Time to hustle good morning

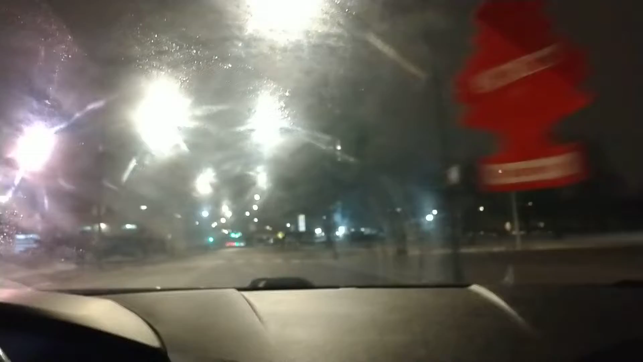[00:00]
Welcome back to the channel. Man, I'm running a little bit late this morning. Oh, this speed camera still turning. That motherfucker even turned even backwards now. Turn it down. Motherfucker steady turning this speed camera. On the way out here to go hustle. Turn the heat up a little higher.
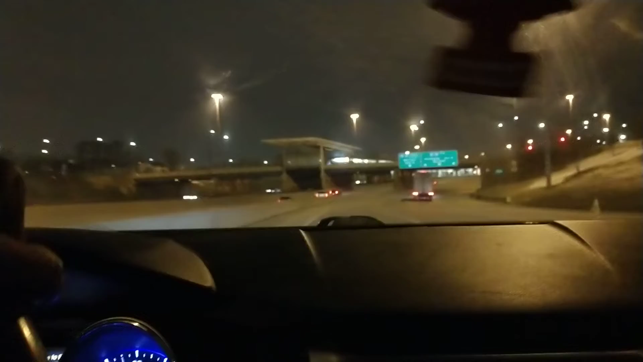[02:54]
Get just over here and drive slow. Damn, I hate people that do that shit. Get out of another lane, get in the fast lane, drive slow. Then driving so damn slow, then semi drive faster than... But yeah, um... You know, shit. We gotta get in this morning. I know this video is all over the damn place.